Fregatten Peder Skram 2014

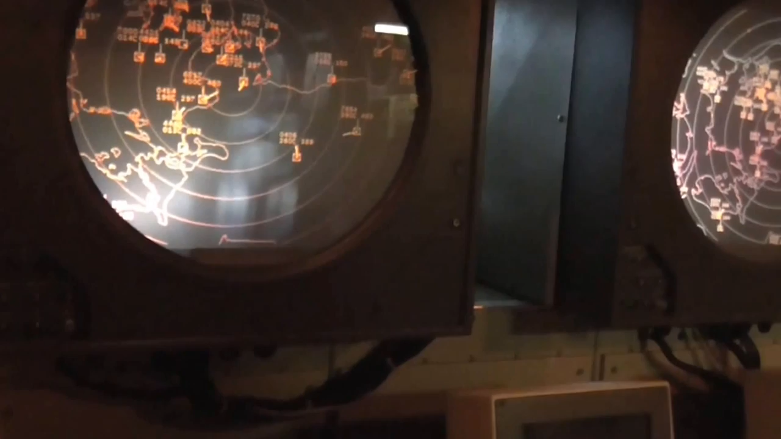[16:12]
Men den skærm, den var faktisk i tre dele. Ja.
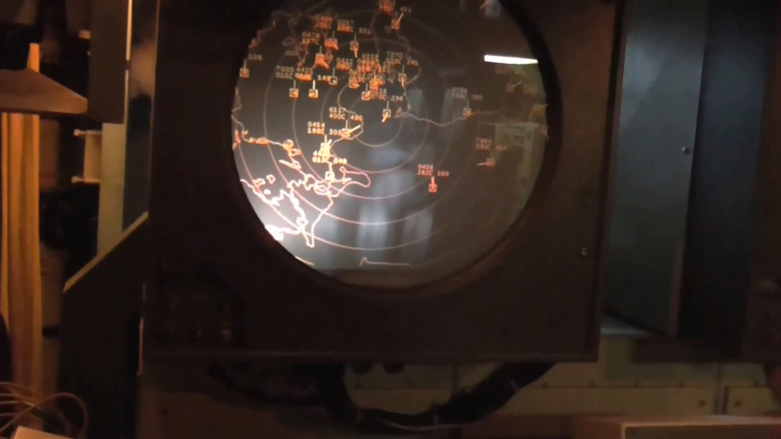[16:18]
Altså du kunne vælge at få alle målene på, eller du kunne vælge at få luftmål på, eller sømål, eller undervandsmål. Okay.
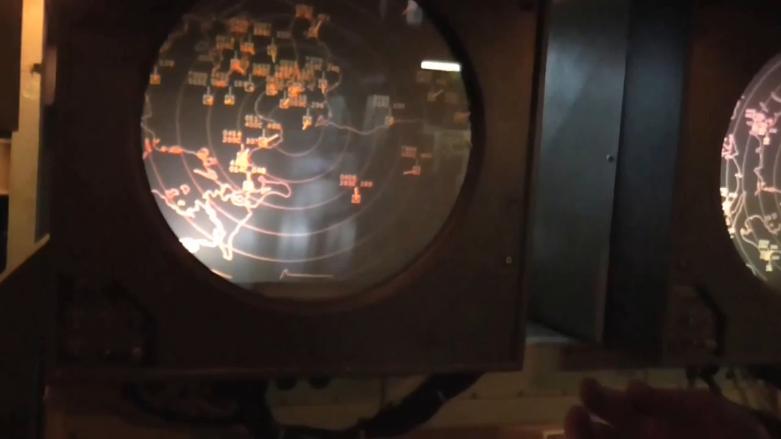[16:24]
Så kunne man så se, så kunne du, chefen sad herovre, operationsassistenten, så kunne de skifte og følge med i, hvordan det.